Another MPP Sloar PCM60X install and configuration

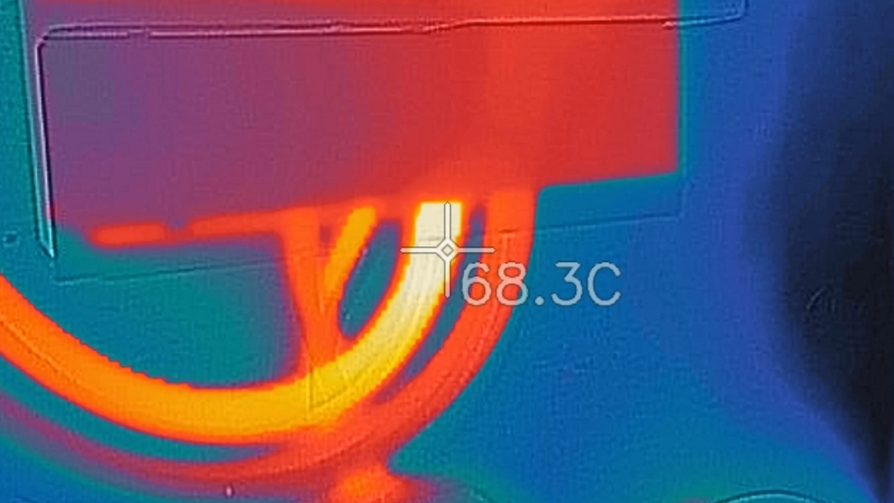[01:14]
On screen: spot 68.3°C
uh 70 degrees i think from from memory i can't remember uh but it's still it's still cranking away it's still doing 31 amps but all that i did was put
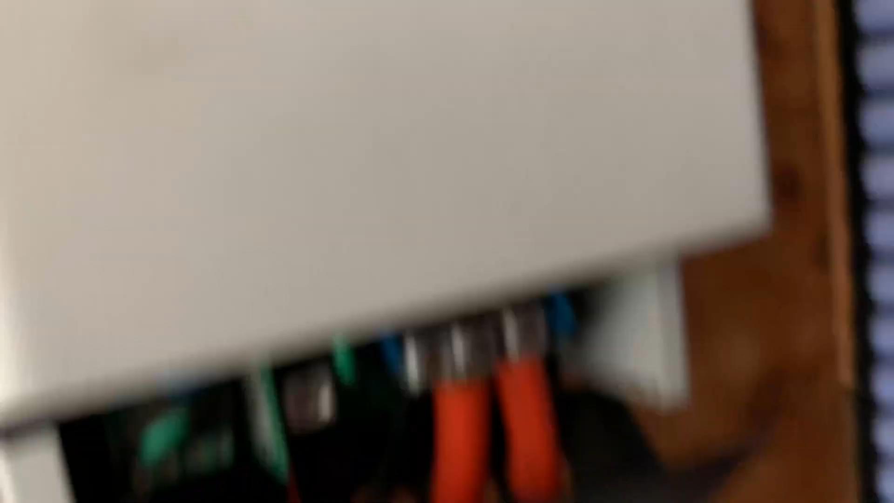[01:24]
probably less than an eighth of a turn on that it like didn't move very much
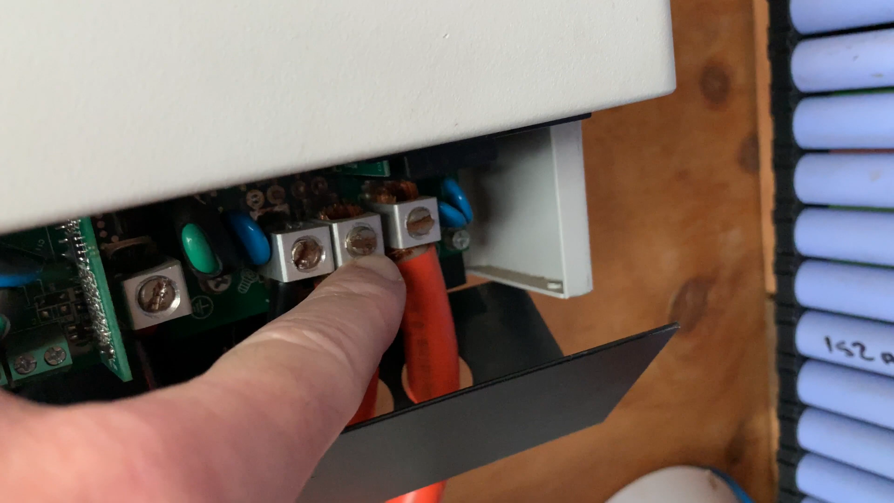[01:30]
at all and then tighten that terminal up and it seemed to get a lot better well there's there's no heat there at all let me grab my thermal camera and take a little photo as
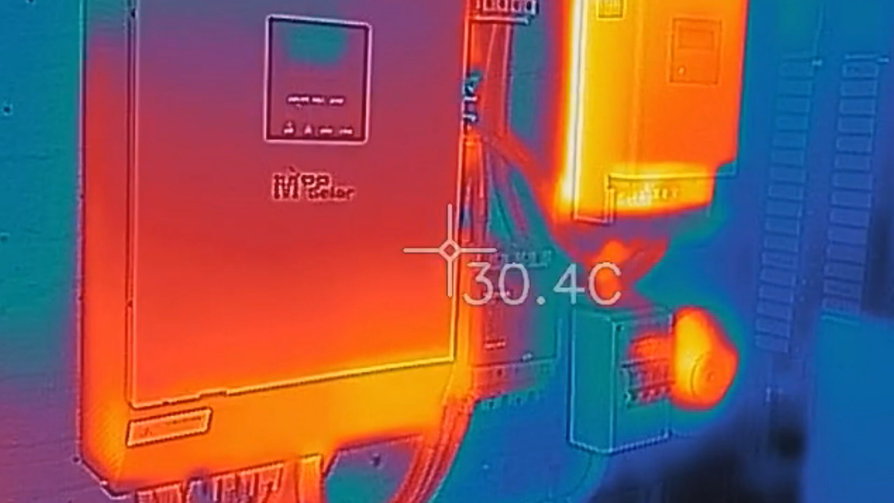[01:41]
On screen: spot 30.4°C
you can see there the heat from what do you call it the pips what's
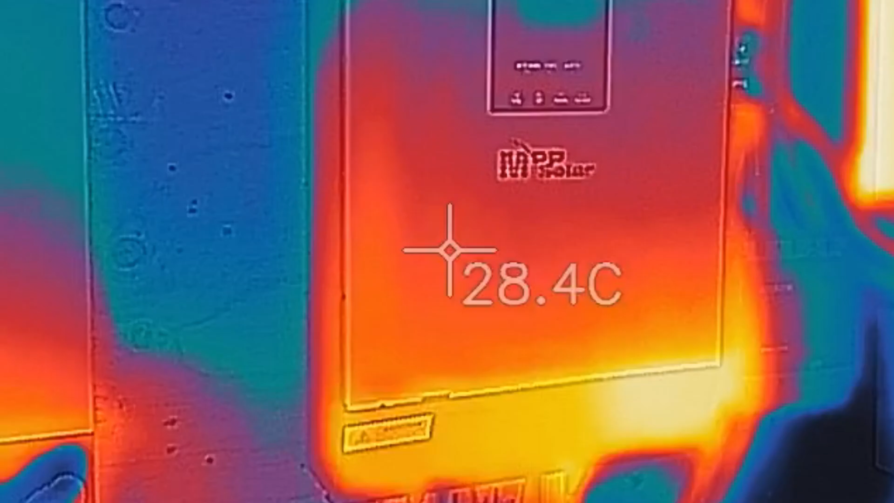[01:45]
On screen: spot 28.4°C
that about
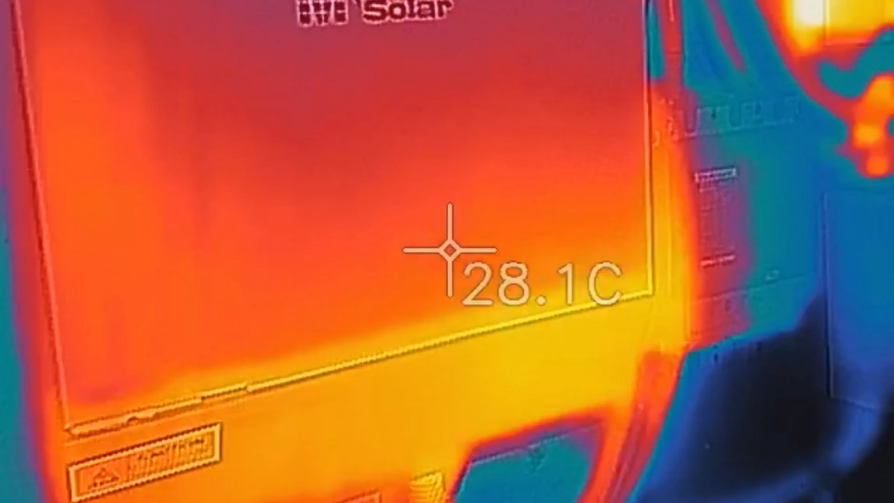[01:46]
On screen: spot 28.1°C
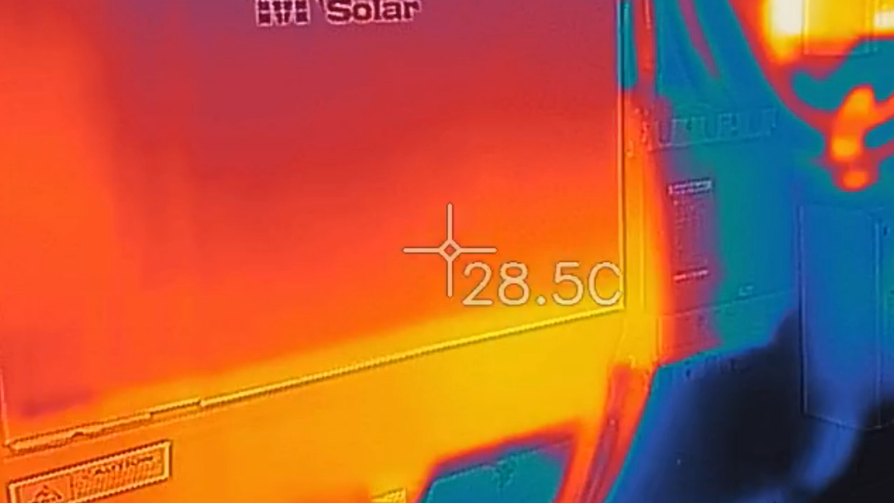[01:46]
On screen: spot 28.5°C
this is this one's the one with a bit of charging happening from solar
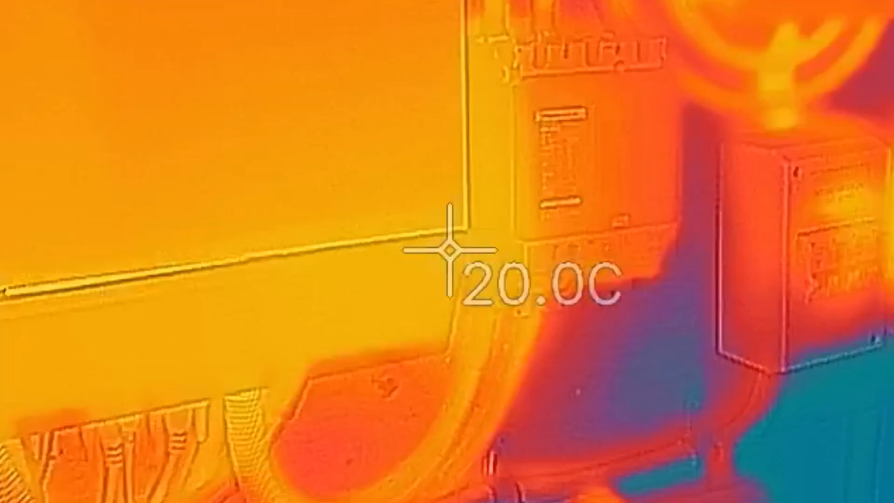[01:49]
On screen: spot 20.0°C
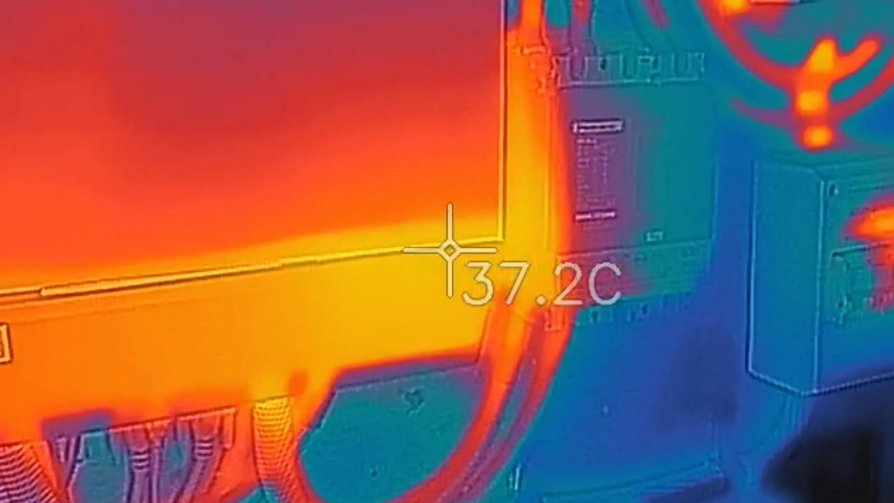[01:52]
On screen: spot 37.2°C
so it's 37 degrees i guess there they've got around the corner
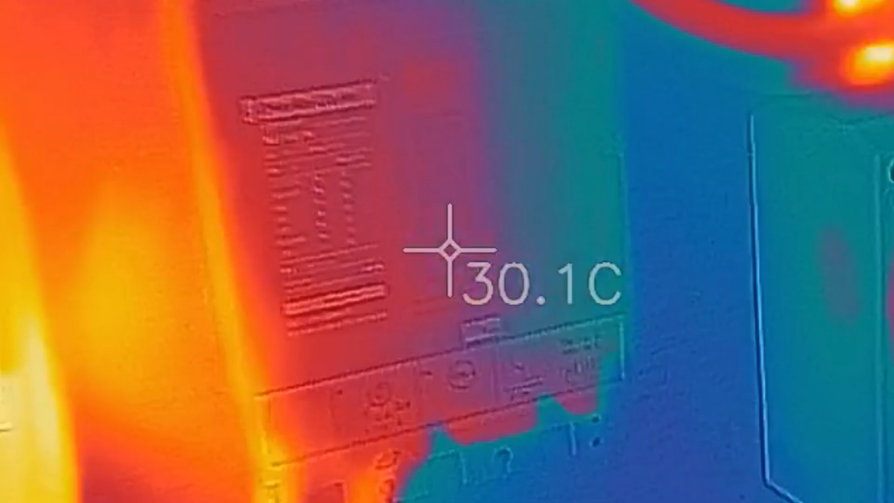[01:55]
On screen: spot 30.1°C
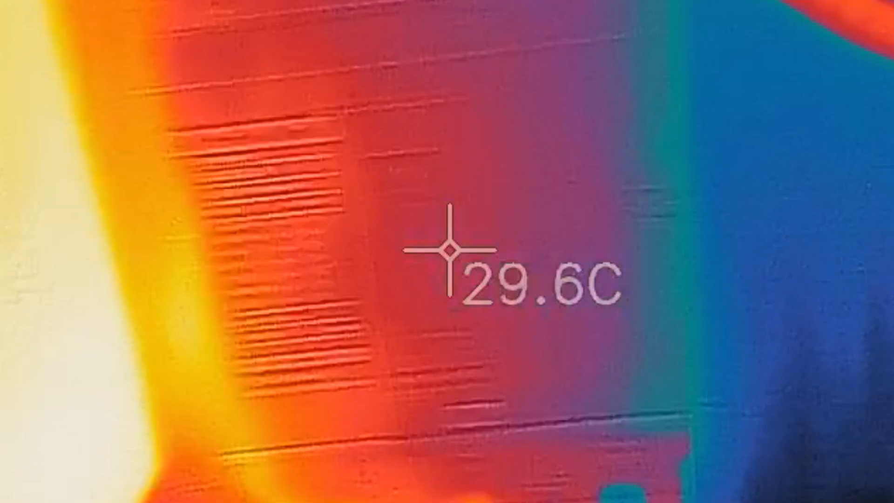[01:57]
On screen: spot 29.6°C
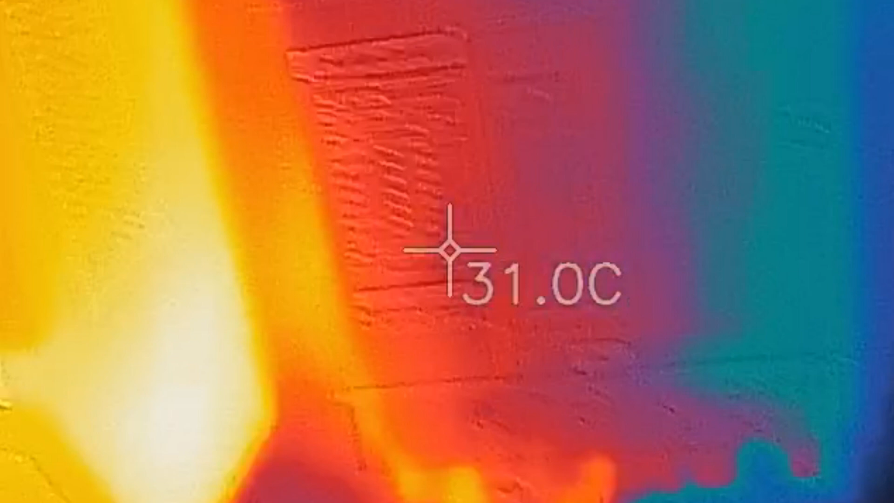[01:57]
On screen: spot 31.0°C
that's basically just the side of the pip there 38 degrees
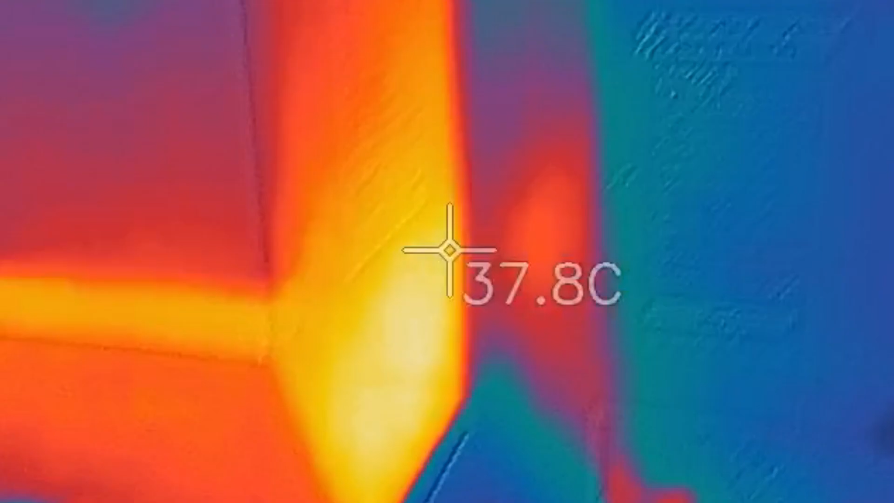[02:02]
On screen: spot 37.8°C
we've
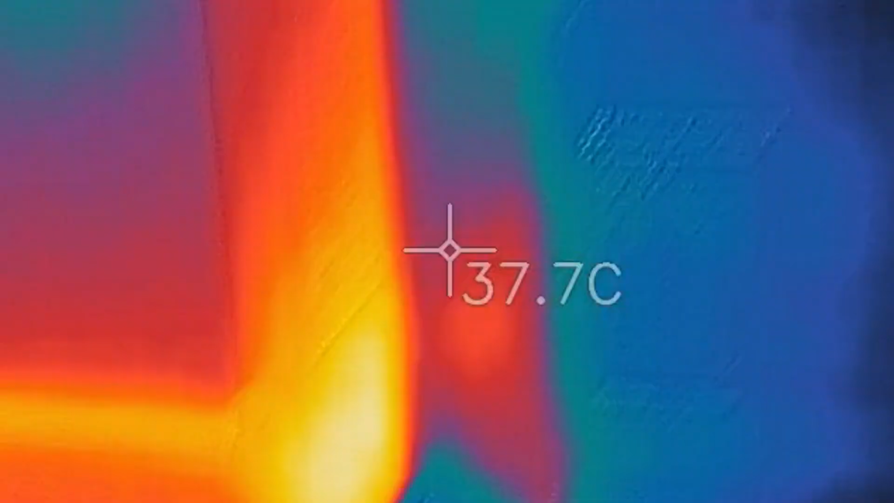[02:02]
On screen: spot 37.7°C
got the shunt trip and the shunt